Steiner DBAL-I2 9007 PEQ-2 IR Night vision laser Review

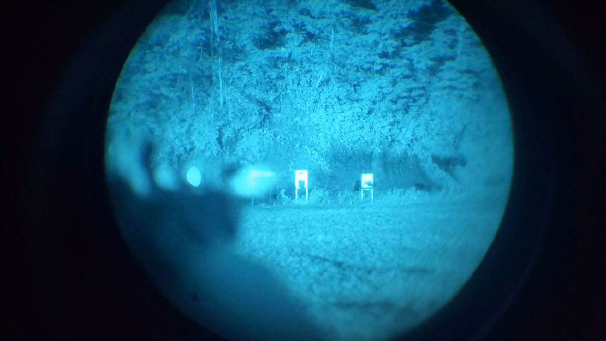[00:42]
one of the main reasons you might want this unit is because of its uh price
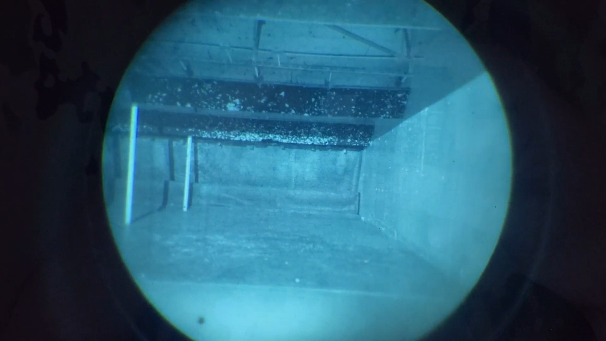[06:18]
so as far as the performance goes as you can see in these video clips it is definitely usable if
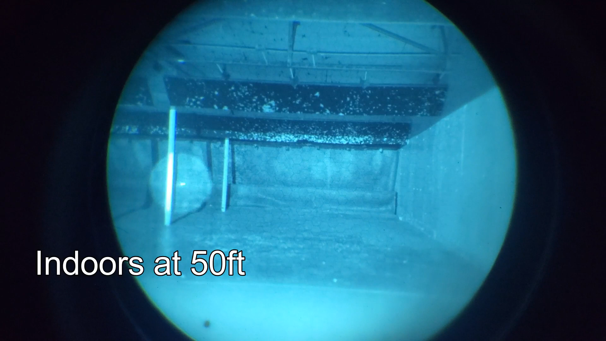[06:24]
you need to use a class 1 laser but i always recommend if you can get your hands on one go with a class 3 go with a restricted laser if you can get one